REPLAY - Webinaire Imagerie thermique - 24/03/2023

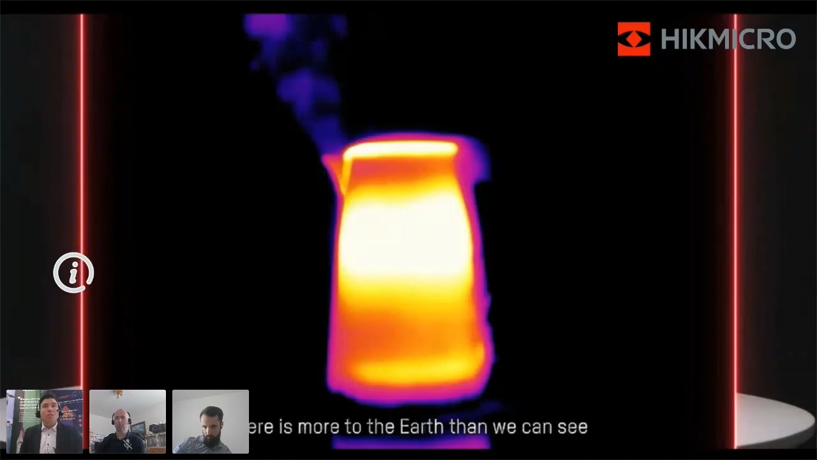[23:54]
Pareil la nuit, donc vous voyez ici, vous avez une image dont on est éclairé,
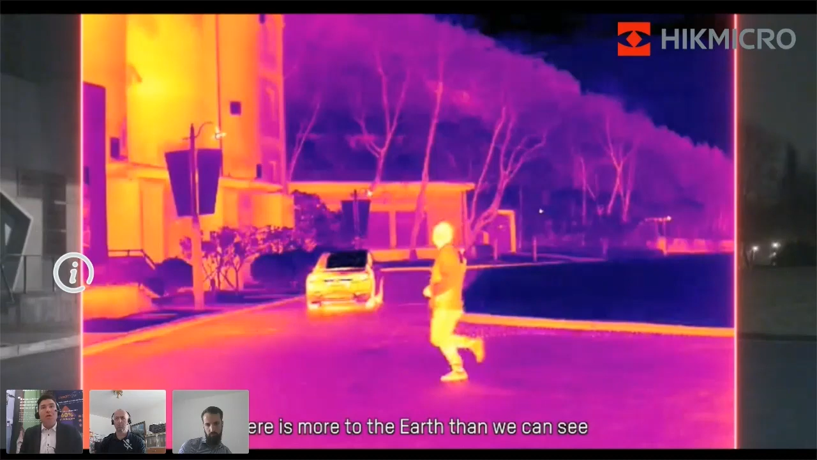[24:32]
Tous les éléments qui composent l'image sont très nets et très clairs. On voit très bien le véhicule, on voit très bien la personne, et donc forcément, quand on rajoute à ça un peu d'analyse d'image intelligente, eh bien on va être très précis.
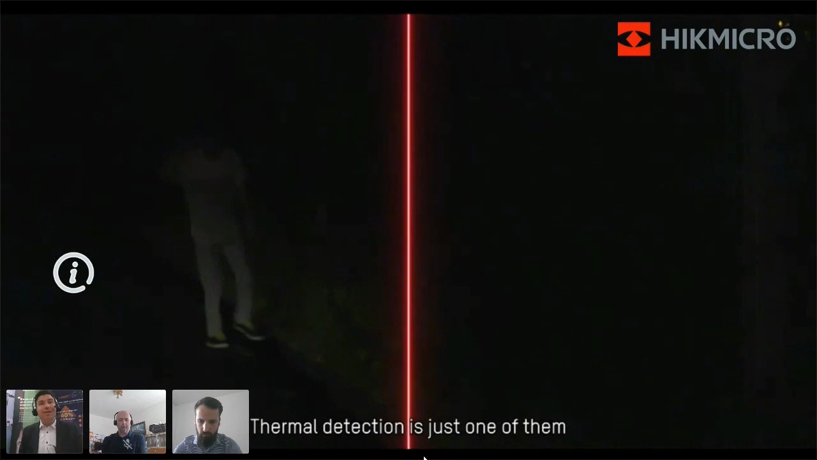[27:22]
Et bien grâce à l'imagerie thermique, et bien on va voir très très bien tout ce qui se passe. Donc, bien entendu, la personne ici, on est incapable de dire si c'est Pierre, Paul ou Jacques.
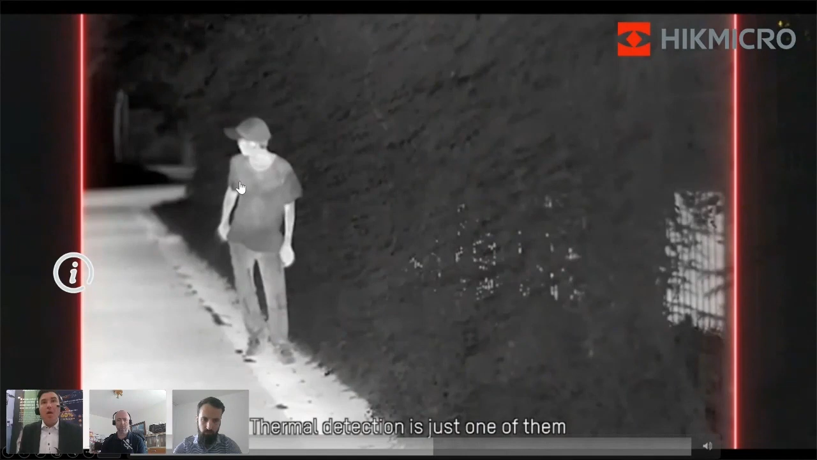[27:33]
Ça c'est l'inconvénient, disons, de la partie thermique, c'est-à-dire qu'on n'identifie pas les personnes. Ça peut être aussi un avantage quand on parle un peu de RGPD, de protection des données personnelles. Mais globalement, cette personne, donc là, on ne sait pas qui c'est. Par contre, on sait qu'elle est là. S'ils étaient plusieurs, on saurait qu'est-ce qu'ils sont plusieurs. Donc ça donne des informations très importantes dans le domaine de la sûreté, c'est-à-dire d'évaluer le risque, d'évaluer la menace.
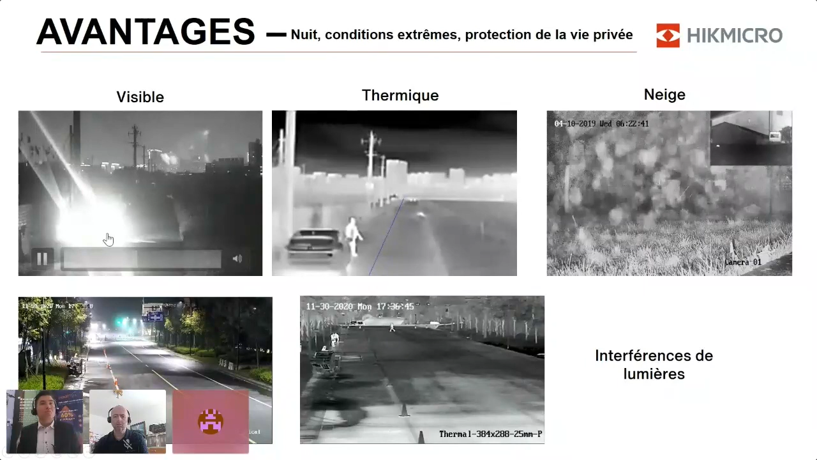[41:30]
On voit très bien ce qui se passe, hein, même au fond ici. Ici encore un autre exemple, hein, d'éblouissement en caméra thermique. Ben, on n'y verra rien parce que on n'est pas perturbé par la lumière. Donc cette image, je l'aime bien parce qu'en fait ça permet de comparer une caméra visible à une caméra thermique.
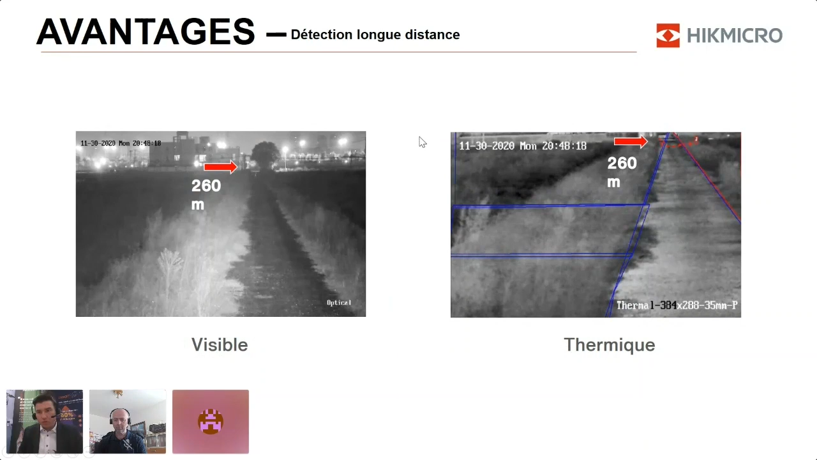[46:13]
On crée une barrière virtuelle sur tout la périphérie du site de manière à protéger le site. Ça on va voir comment on peut faire les études avec Franck tout à l'heure, entre les deux sessions. Bah, on y est d'ailleurs, ici.
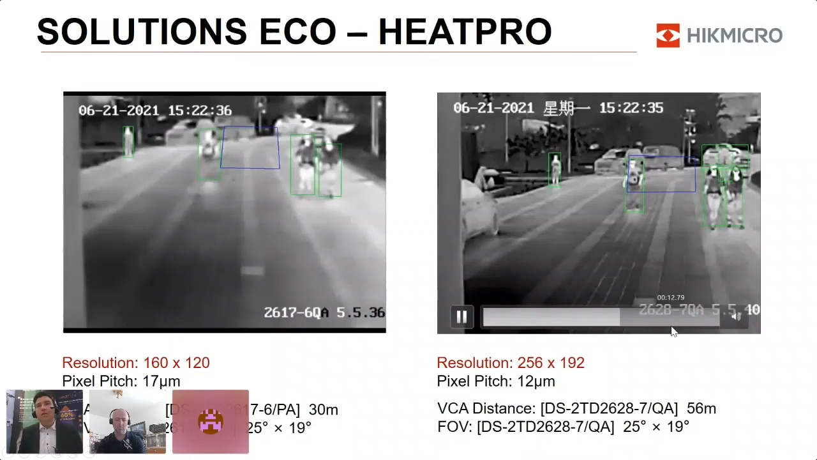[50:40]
Et maintenant, les nouvelles résolutions 256 x 192 et HEAT Pro. Donc vous voyez donc. Ça ne veut pas dire que l'image ne va pas va être moins, enfin que l'analyse va être moins en capacité de détecter, hein, au compte, enfin voilà, mais c'est juste qu'on va avoir une image qui est quand même de meilleure composition et qui est plus claire pour la visualisation et qui permet voilà, d'ouvrir surtout plus large sur les scènes.
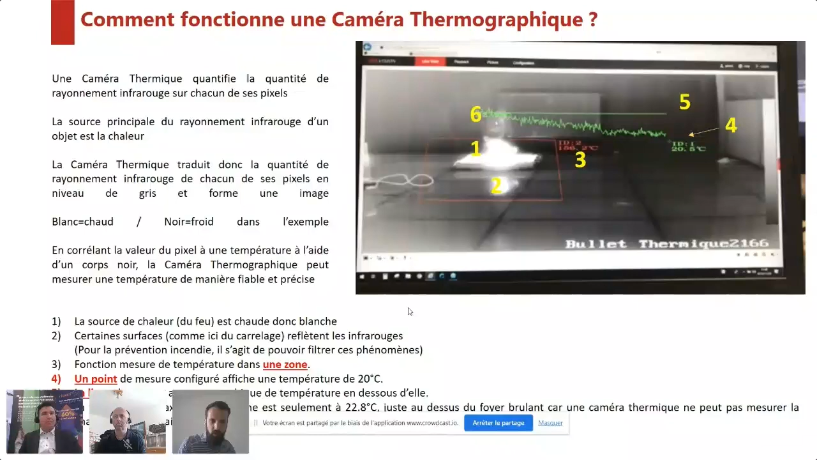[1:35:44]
Donc c'est aussi pour ça qu'avec une caméra thermique, vous n'allez pas aller mesurer de manière précise la température d'une flamme. Si vous mesurez la température d'une flamme en thermographie, vous n'aurez jamais les plusieurs centaines, voire milliers de degrés que représente en réalité une flamme. Vous n'aurez pas cette température précise puisqu'on ne mesure pas la température d'un gaz. On mesure vraiment l'objet solide.
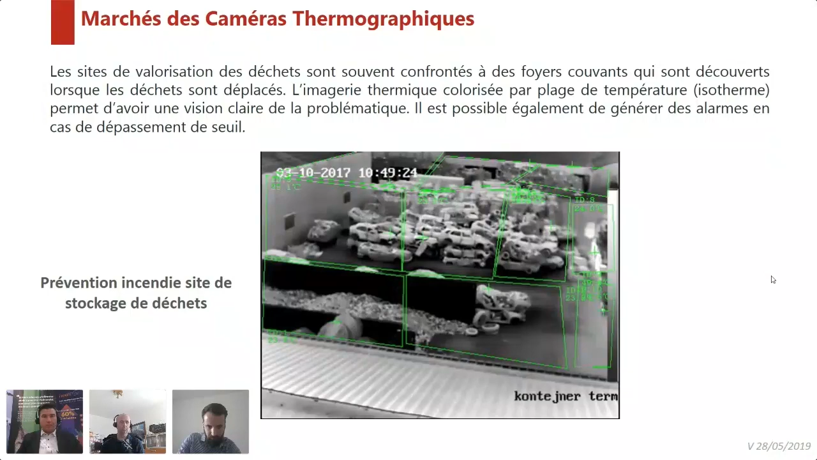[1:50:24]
Cette fois-ci, sur une CAF automobile, cette vidéo est intéressante pour vous montrer justement les 10 zones de mesure sur lesquelles on peut travailler, avec la caméra, avec des seuils différents et des formes différentes. Ce qu'on a également sur les caméras, alors ce qu'on a vu d'ailleurs sur le slide d'avant, je vais juste revenir rapidement là-dessus, c'est l'isotherme. Donc l'isotherme, sur les palettes de colorisation en nuances de gris, on va pouvoir paramétrer un seuil de température, et en cas de dépassement de ce seuil de température, on a d'un côté l'alarme, ça c'est toujours le cas, mais on a également la colorisation des pixels.
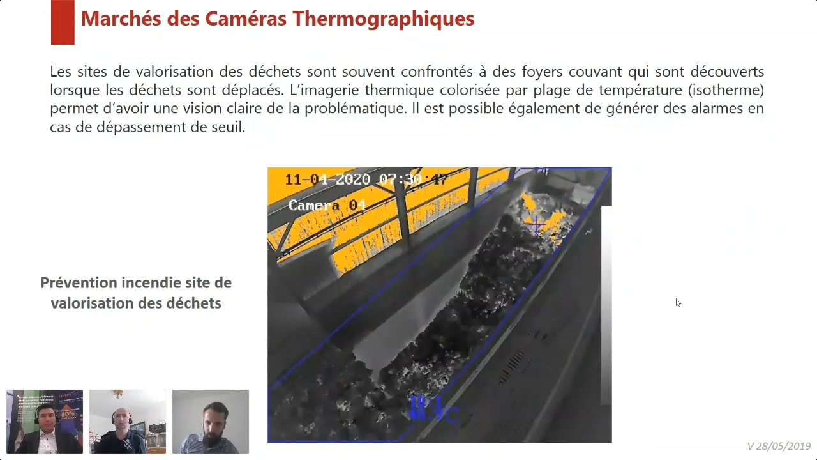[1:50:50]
c'est des pixels qui ont été colorés sur un dépassement de température, et qui permettent d'être vraiment très clair au niveau visuel, et de comprendre tout de suite où se trouve la zone.
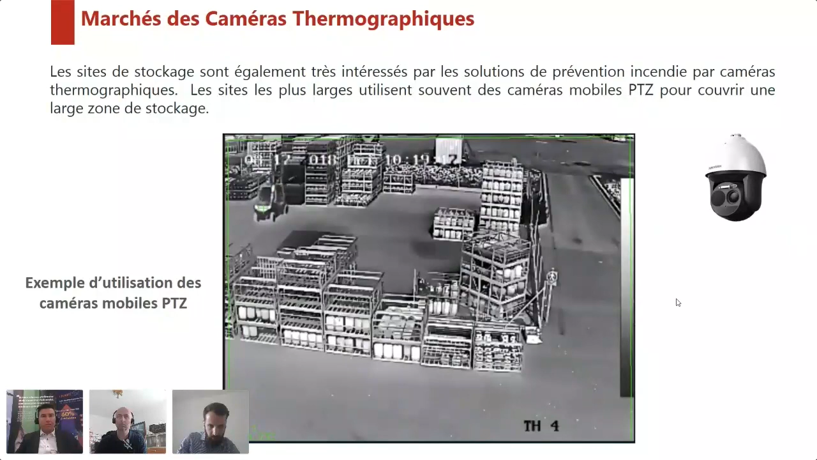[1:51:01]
Des sites en stockage de gaz et de bonbonnes de gaz, ça me permet de vous parler d'un autre algo qu'on a développé pour ce type d'application, puisque là on le voit sur des bonbonnes,
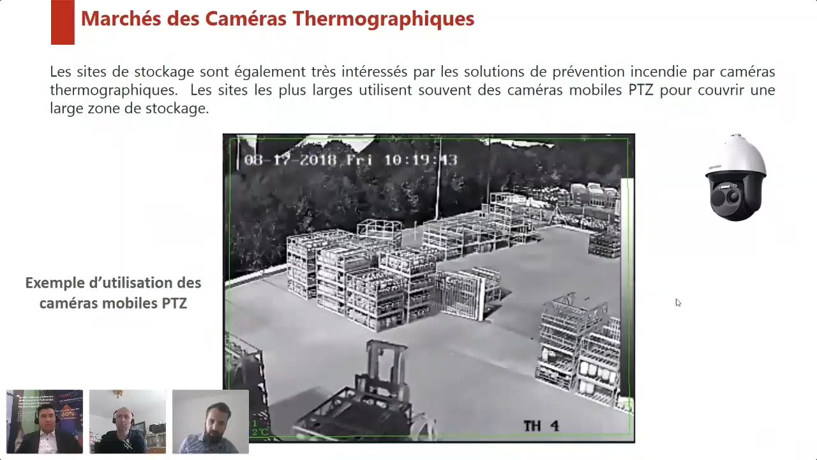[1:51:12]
mais on surveillait également des camions-citernes avec des surfaces métalliques, et on avait des problématiques de reflets du soleil qui viennent se
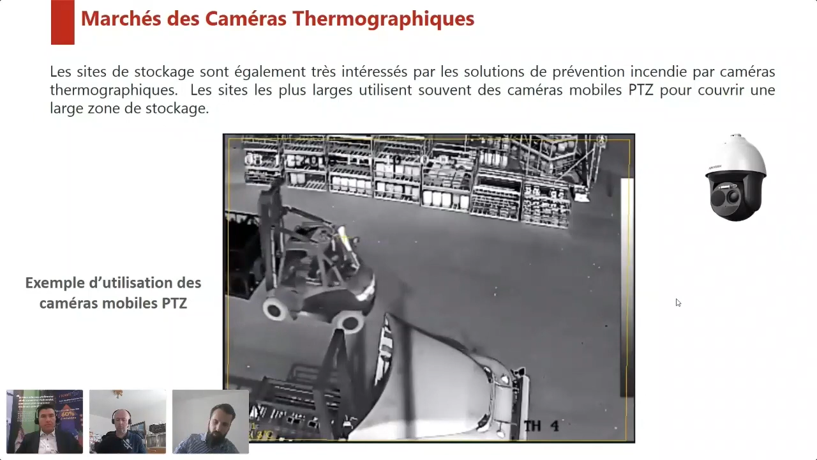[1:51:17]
refléter sur la citerne et qui ensuite arrivent sur la caméra, ce qui causait des températures de 300, 400, 500 degrés sur la caméra. Pour pallier à tout ça et aux fausses alarmes que ça générait, on a développé un algo qui ne fonctionne que sur les technologies en bispectrum, qui vient en fait filtrer la température provenant de reflets du soleil. Donc la voie optique détecte un reflet, une saturation, et on filtre la température pour ne pas générer de fausses alarmes. Donc là, comme vous le voyez, on est sur un modèle de dôme avec différentes prépositions qui sont paramétrées.
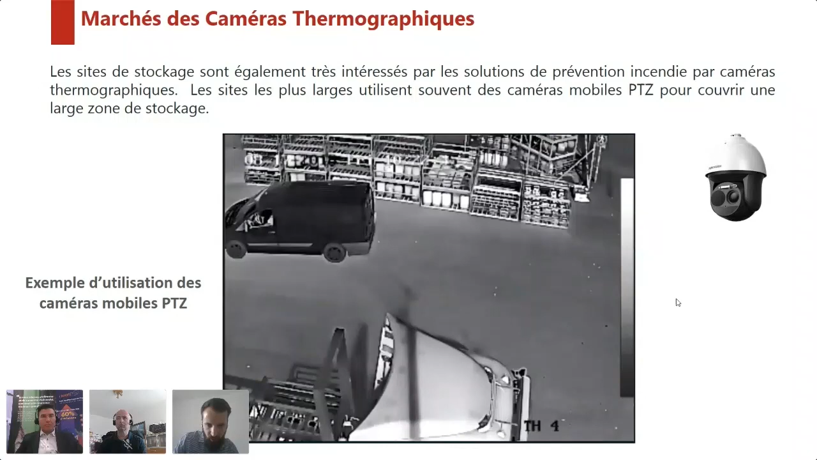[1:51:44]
Donc là, ça vous permet de visualiser l'utilisation notamment des points de mesure et une application sur laquelle faut surtout pas hésiter à nous faire travailler, par exemple, les process de vinification et de fermentation, où là, cette fois-ci,